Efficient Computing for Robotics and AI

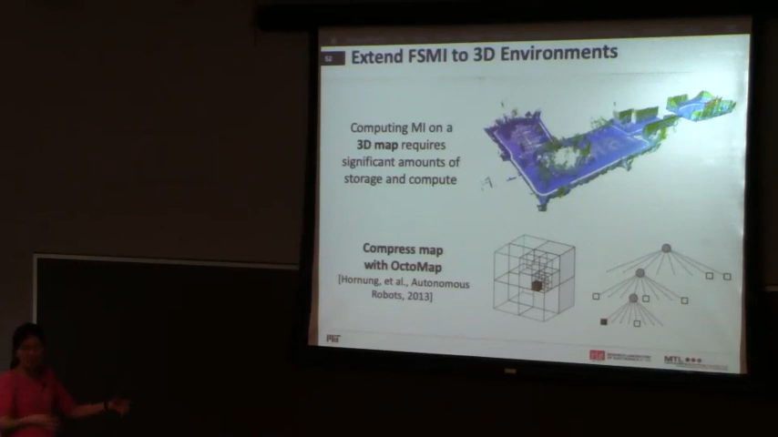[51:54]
Because if we need to uncompress it, again, it's more data movement, more storage, going to be more cost. And so, okay, so you can. So basically this is the compressed format.
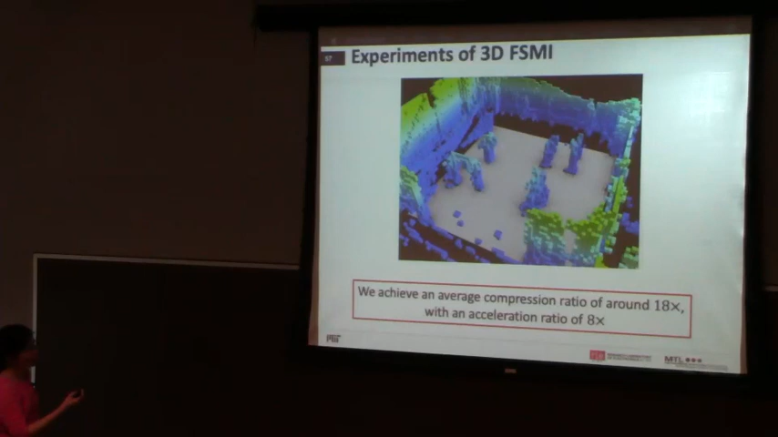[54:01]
we can achieve a compression ratio about 18x with an acceleration of 8x. All right.
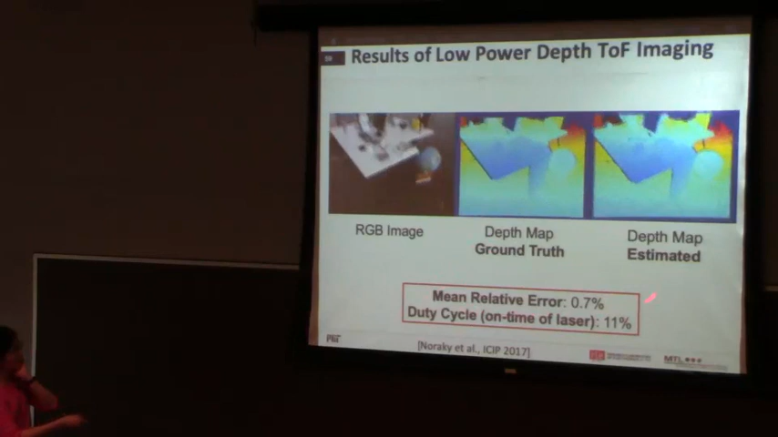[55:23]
And we have mean relative error relative to ground truth about 0.7%. Okay, so that's a lot of stuff.